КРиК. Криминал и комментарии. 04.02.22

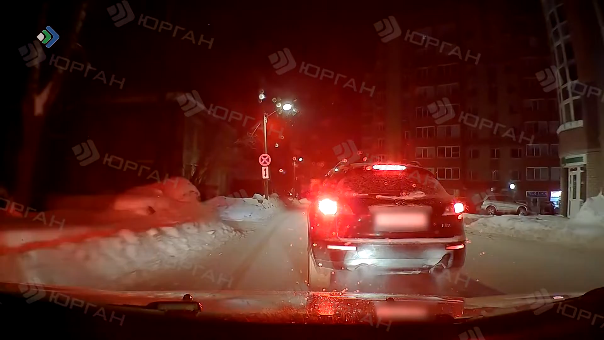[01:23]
Справа остановку делаем, инфинити. Причал 763, машинка не останавливается на требовании.
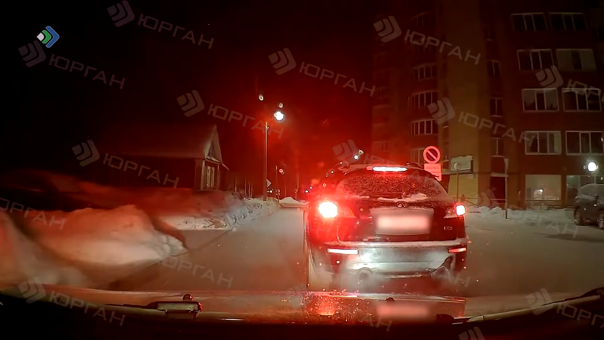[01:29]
Иду по свободе вниз в сторону Кирова. С улицы Кирова нарушитель сворачивает на Кутузова и устремляется в микрорайон «Орбита». На требования полицейских об остановке водитель никак не реагирует. Едет на высокой скорости и резко перестраивается из ряда в ряд,
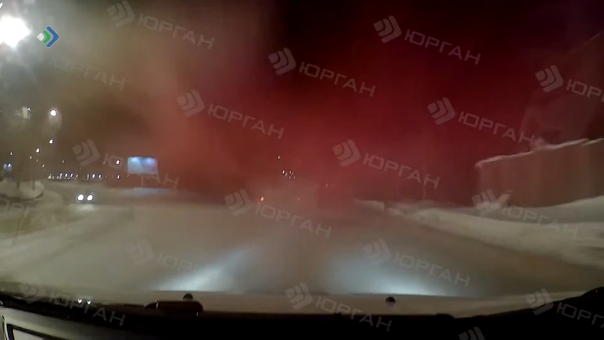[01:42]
при этом чудом избегает столкновения с другими автомобилями. В остановку делаем, стрелять буду.
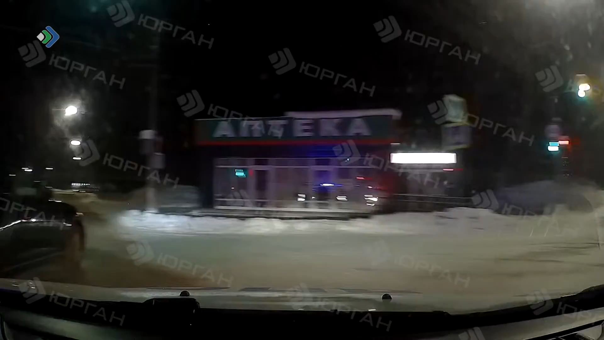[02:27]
В конце концов Лихач останавливается. Водитель пытается сопротивляться, но его быстро укладывают на асфальт, а затем доставляют в дежурную часть.